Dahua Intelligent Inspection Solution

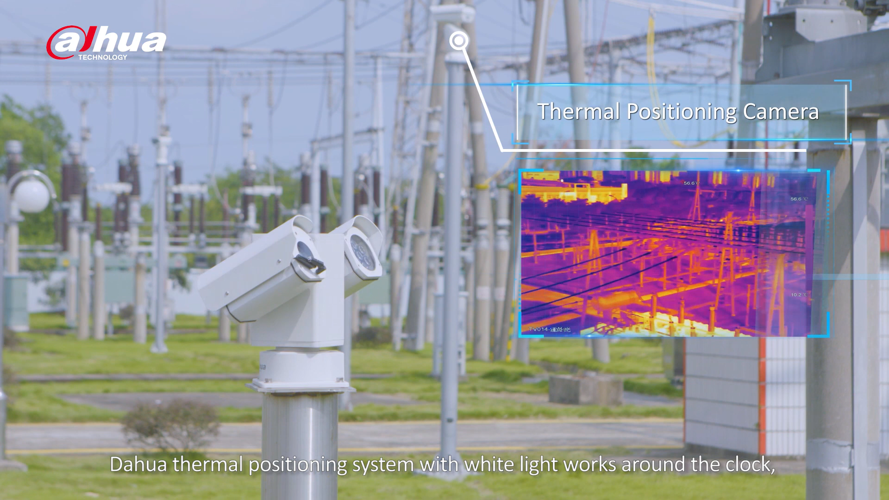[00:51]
Dahua Thermal Positioning System with white light works around the clock, covers a large angle and takes temperature measurement.
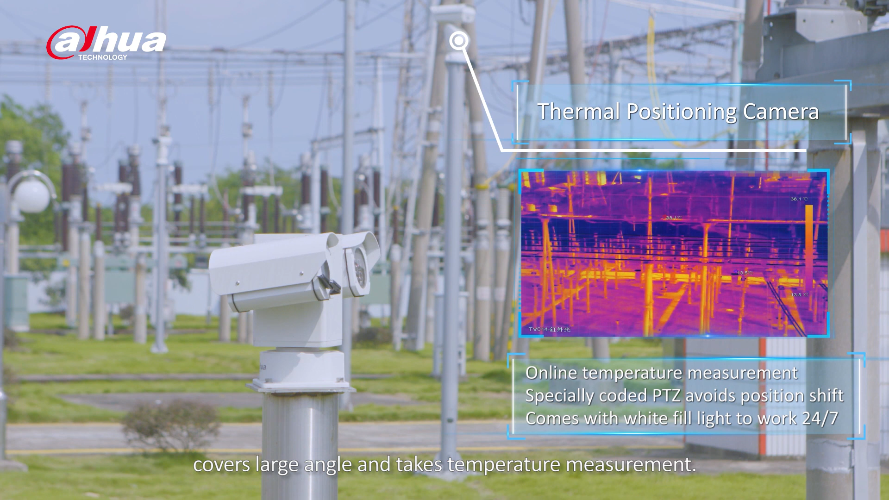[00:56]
Recommended installation height for the positioning system is 1.5 meters.
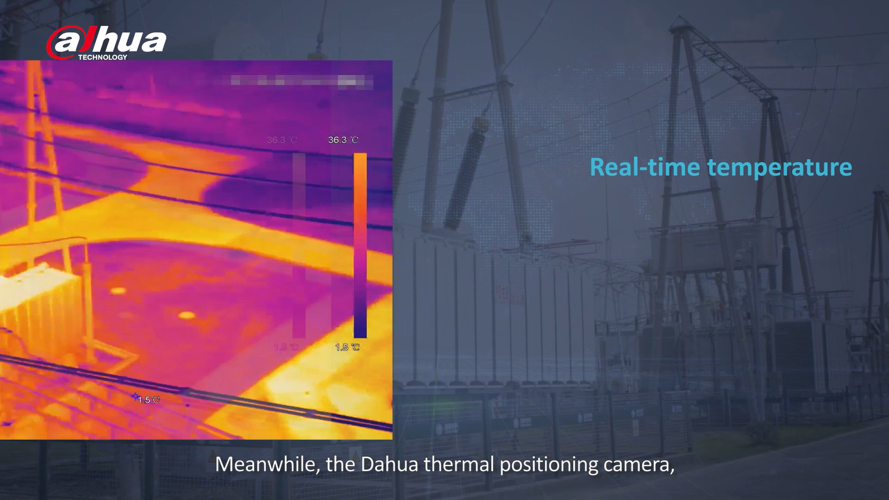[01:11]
On screen: scale top 36.3°C
Meanwhile, the Dahua Thermal Positioning Camera, which is neither affected by light nor by weather conditions,
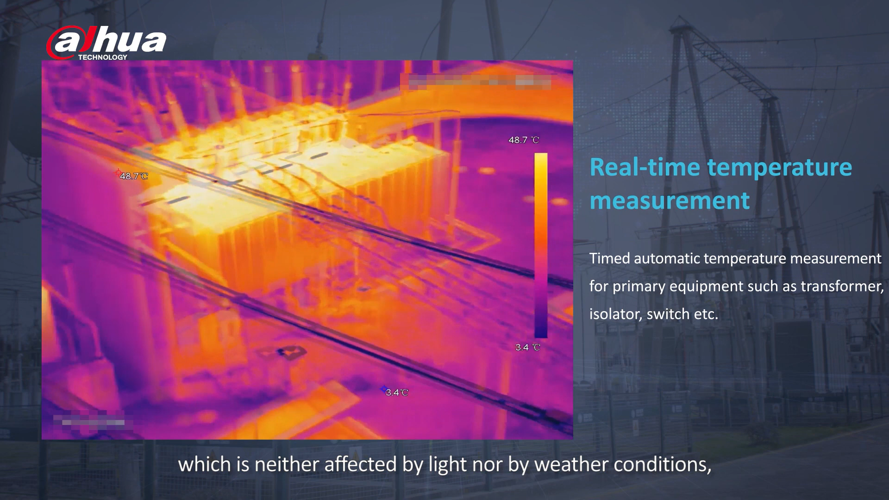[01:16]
On screen: scale top 48.7°C
can automatically acquire the temperature measurement result of easy heating components.
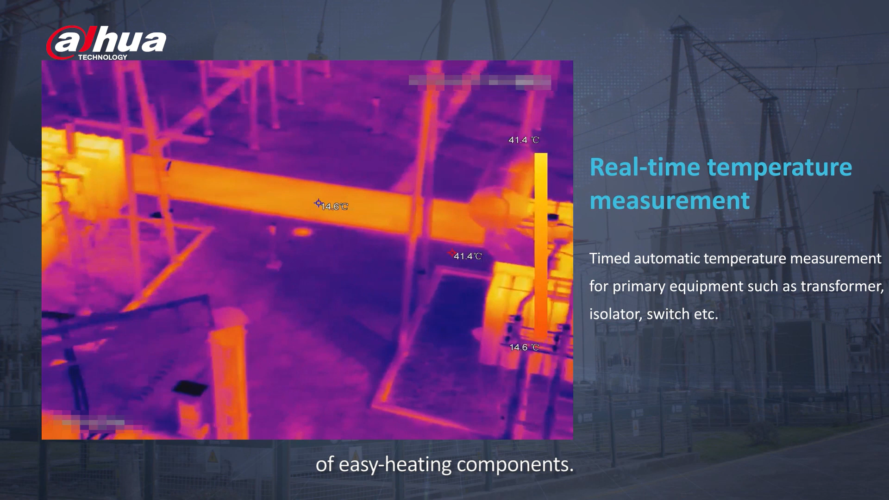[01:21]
On screen: max 41.4°C, scale top 41.4°C, scale bottom 14.6°C
By calculating the temperature difference of the neighboring inspection points,
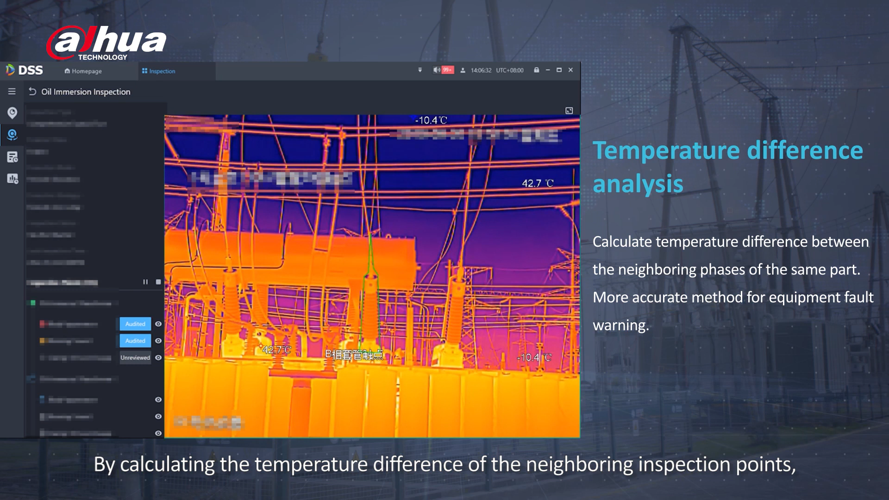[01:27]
a prevent warning will be produced so as to discover equipment failure earlier.
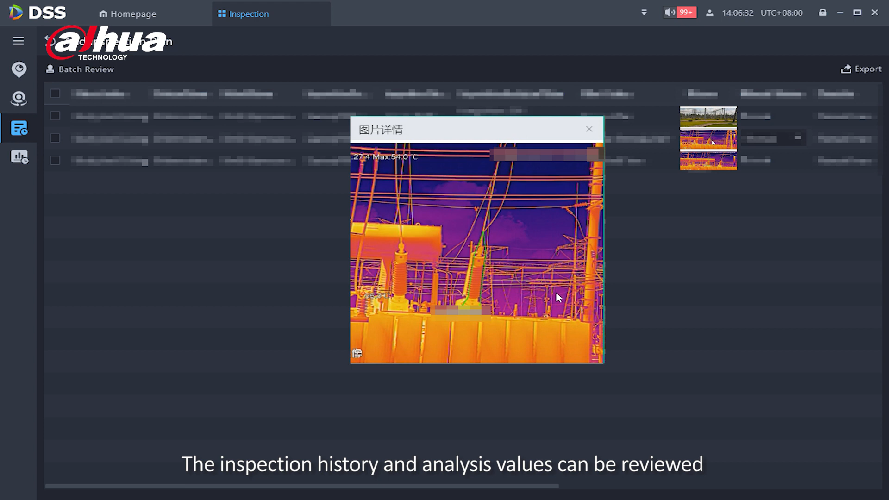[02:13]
The inspection history and analysis values can be reviewed to confirm the abnormal items by referring to snapshot or live video.